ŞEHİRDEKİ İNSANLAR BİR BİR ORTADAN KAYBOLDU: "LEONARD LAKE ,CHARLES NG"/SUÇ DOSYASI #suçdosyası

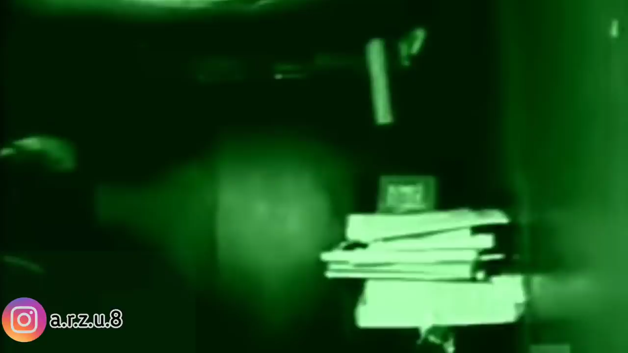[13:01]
Bu yatak odasında masa raf gibi bir şey var. Üzeri kimyasallarla dolu.